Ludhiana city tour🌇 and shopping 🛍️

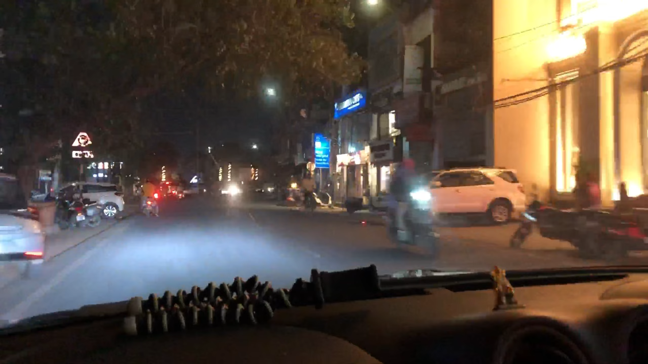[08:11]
सामने फाउंटेन चौंक है और फाउंटेन चौंक पे
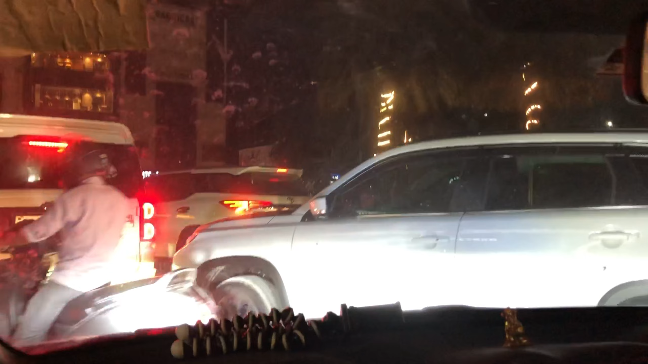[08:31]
यहां पे भी बहुत क्राउड होता है जैसे दिल्ली
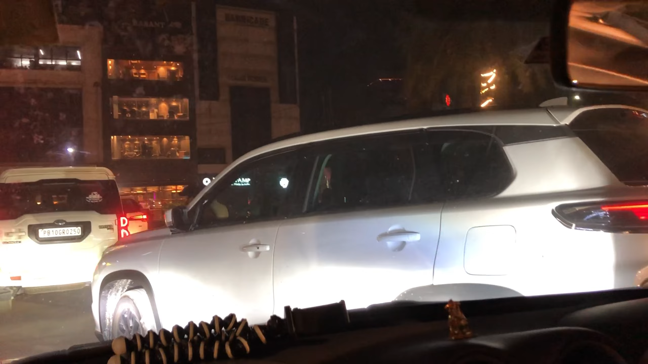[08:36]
गुड़ गाउं हम ग्रेटर नॉड़ा में आपको जाम मिलता है यहां
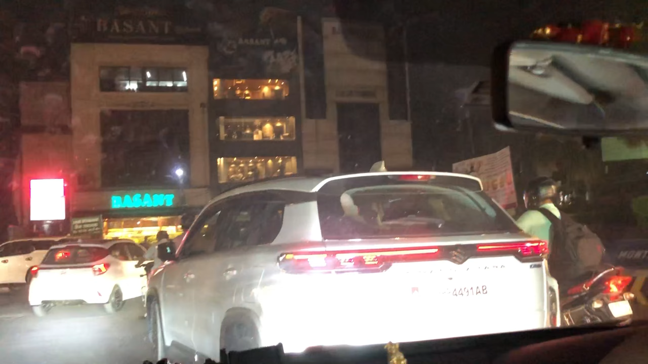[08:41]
पे भी बहुत जाम है तो यह सामने
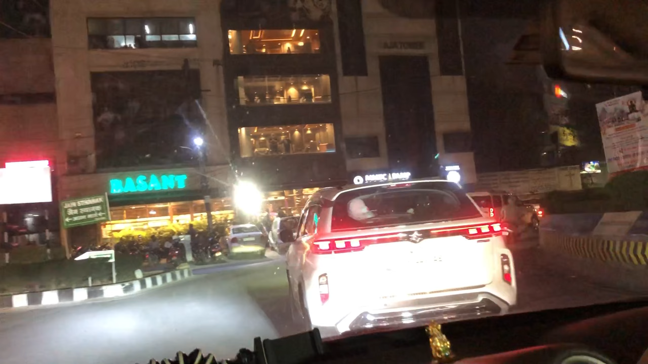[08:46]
है मारा इस्क्रीम पारलर है बसंत वालों का ऊपर रेस्टोरेंट है खाना इनका बहुत अच्छा है �
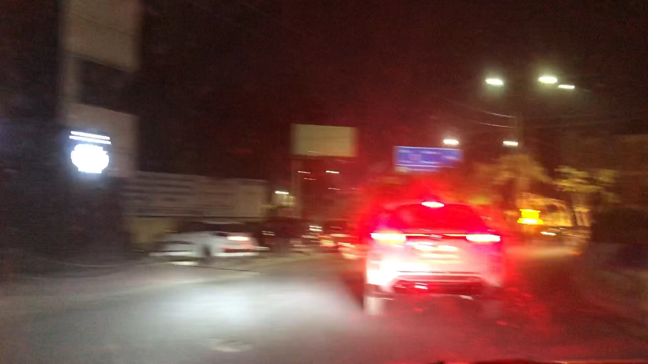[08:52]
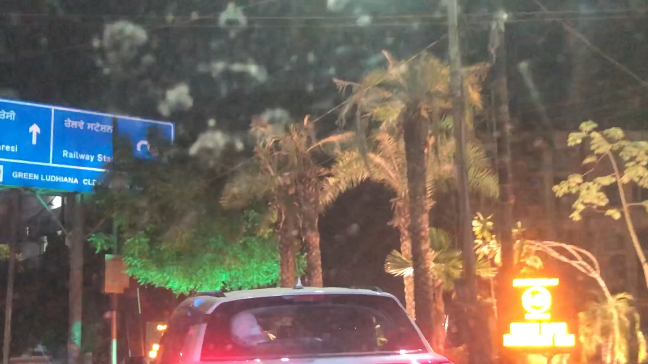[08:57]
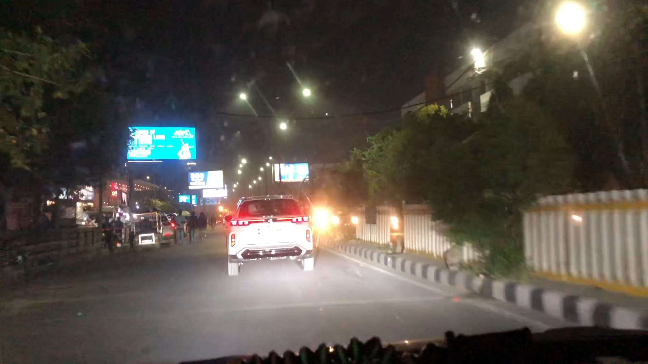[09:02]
यह जो अब लेफ्ट पे है यह हमारा यहां का पविलियन मॉल है पीविया रहा है इसमें फूट कोट है अच्छा देखने में अच्छा है